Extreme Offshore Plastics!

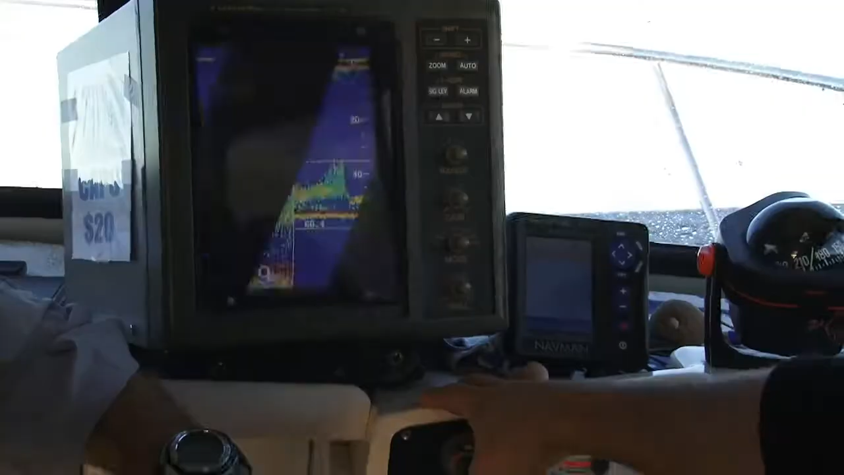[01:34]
A good depth sounder or fish finder is a valuable
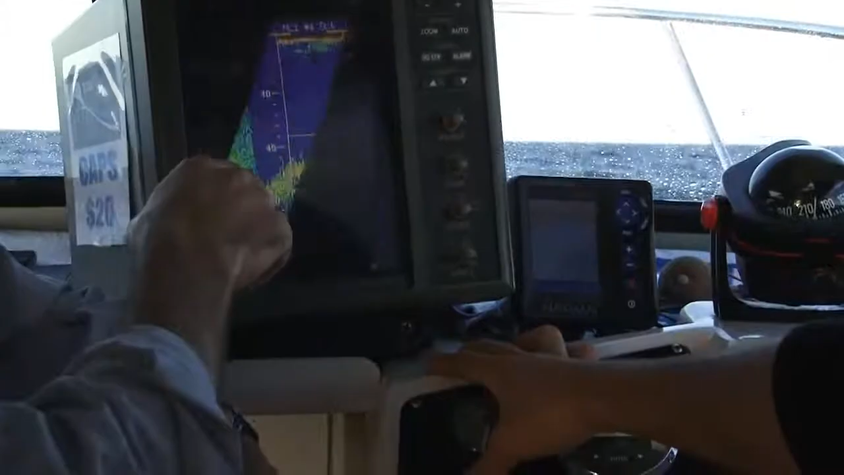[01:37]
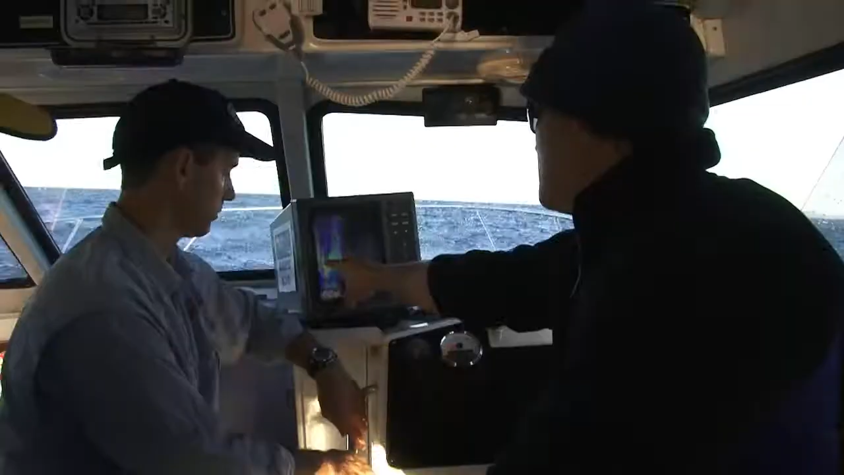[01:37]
tool for locating either the type of structure to be targeted or concentrations of fish.
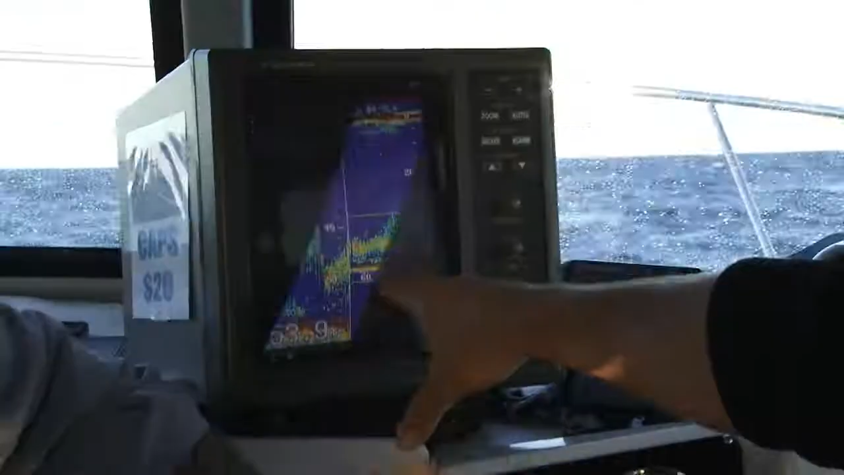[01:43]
Winter time off Noosa often means locating gravel bottom structure in combination with some reasonable shows of bait fish.
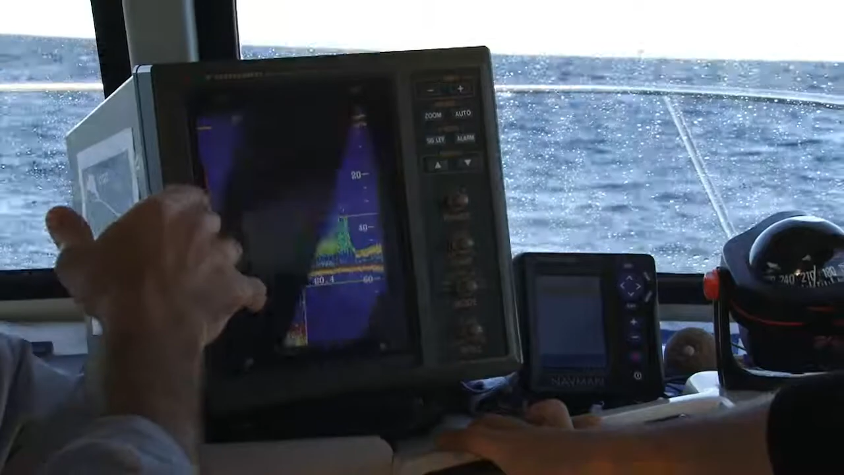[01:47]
Today we are targeting this type of structure in 45 plus metres
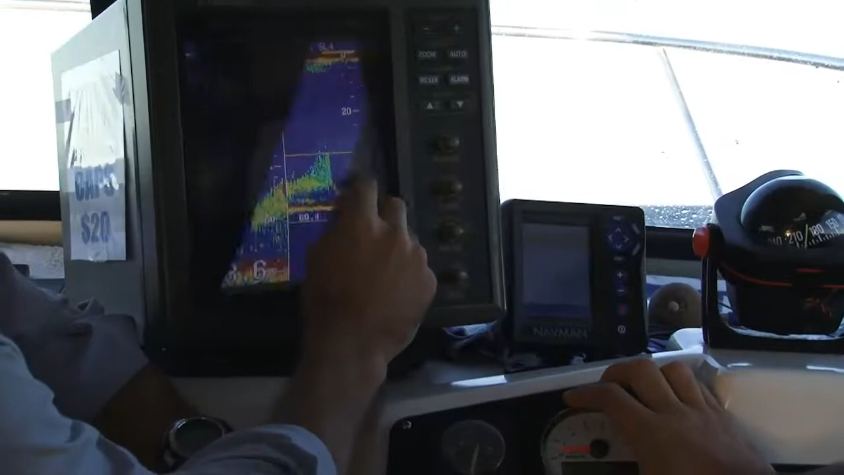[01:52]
of water hoping to find good concentrations of fish.